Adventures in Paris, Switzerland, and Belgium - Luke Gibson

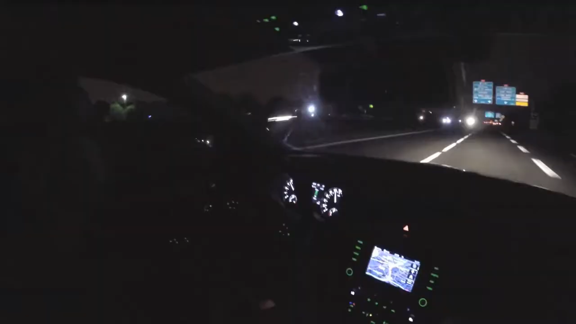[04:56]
Now we had two rental cars, and we're driving to Switzerland.